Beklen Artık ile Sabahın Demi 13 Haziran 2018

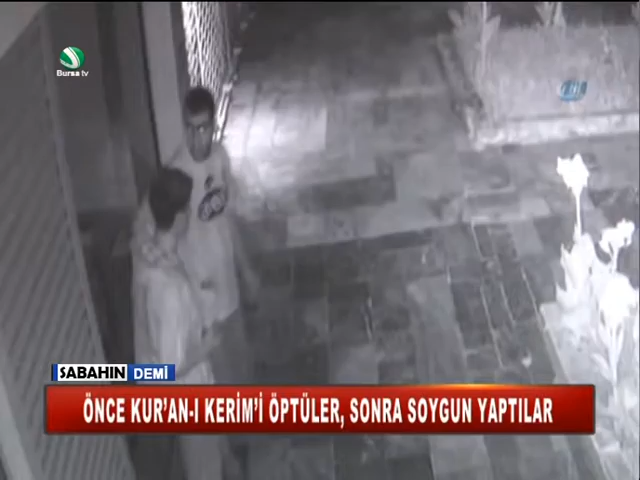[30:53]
olayın 3 kişi tarafından gerçekleştirildiği güvenlik kameralarından tespit edildi. Görüntülerde elektronik kepenge elleriyle zorlayarak açan hırsızlar hızla ofise giriyor.